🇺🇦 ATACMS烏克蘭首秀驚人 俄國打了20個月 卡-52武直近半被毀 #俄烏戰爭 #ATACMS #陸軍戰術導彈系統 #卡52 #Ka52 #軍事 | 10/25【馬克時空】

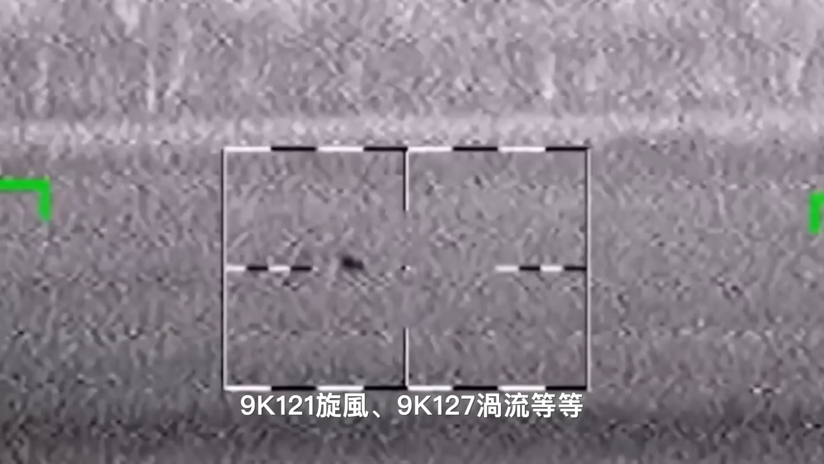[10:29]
激光架数意味着飞行员准
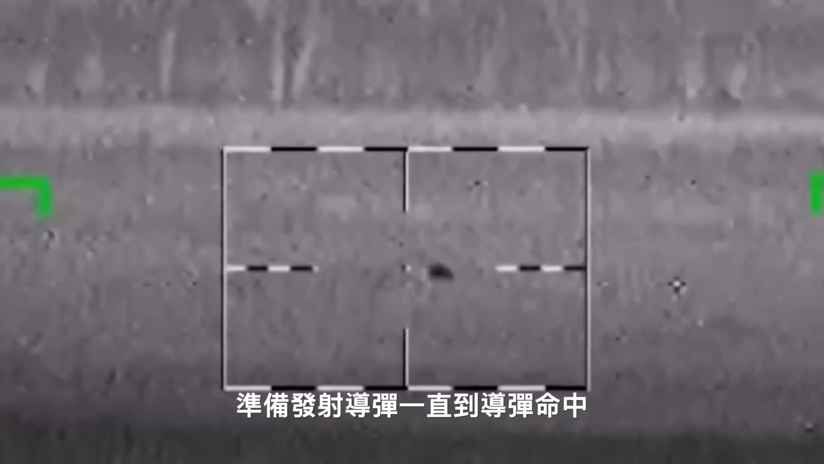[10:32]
备发射导弹一直到导弹命
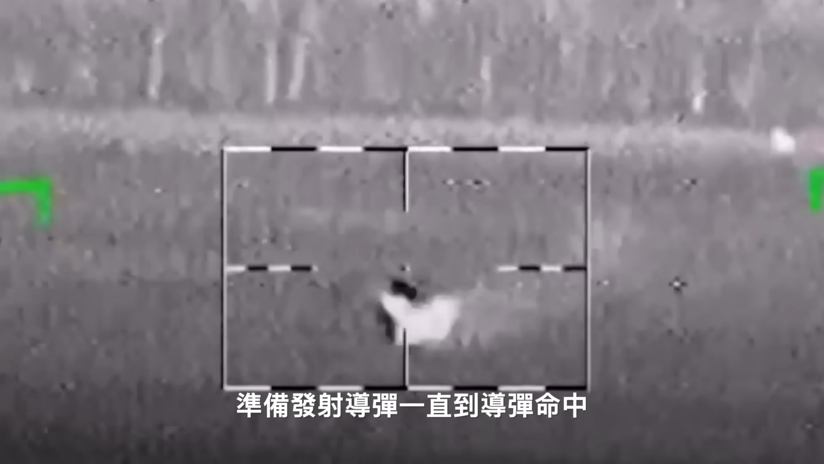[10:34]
中都必须将
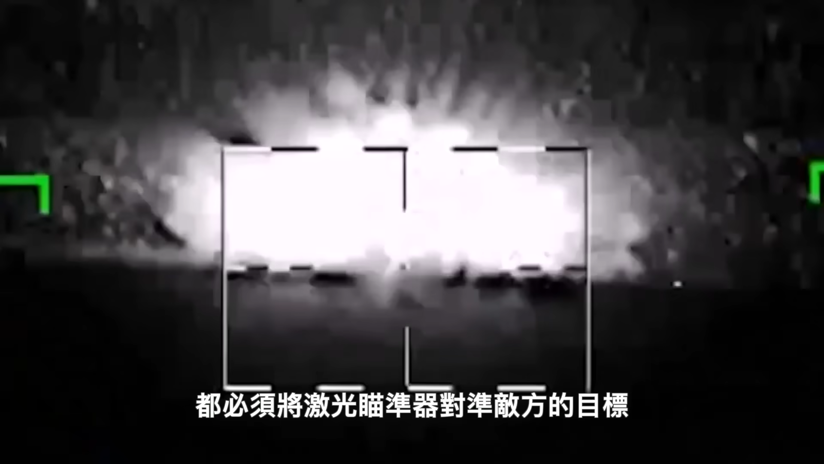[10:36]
激光瞄准器对准敌防的目标
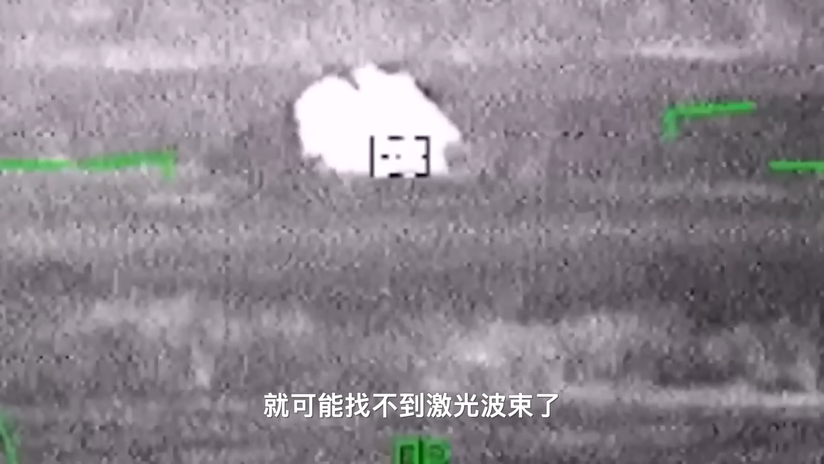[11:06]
光波数了这就是
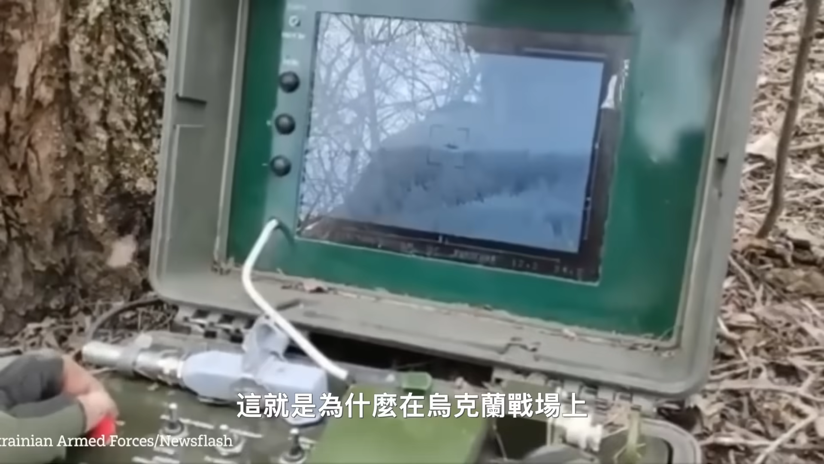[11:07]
为什么在乌克兰战场上我们看到大量的俄罗斯直升机长时间悬停在空
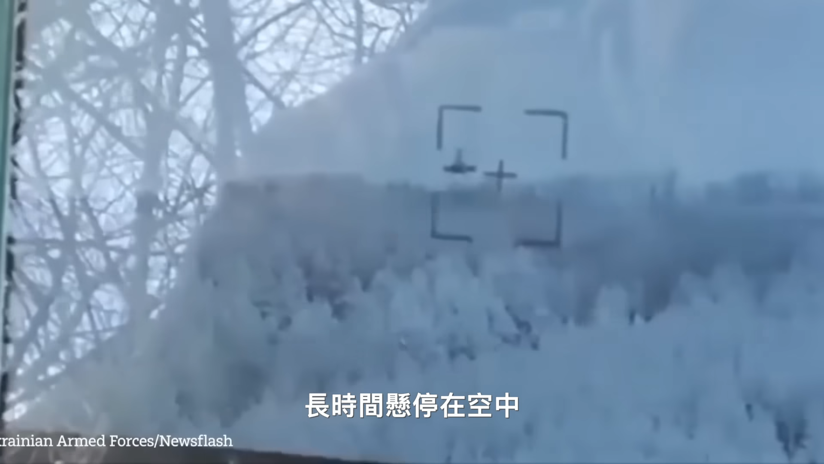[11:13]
中就是因为他们在试图瞄准和发射自己的反坦克导弹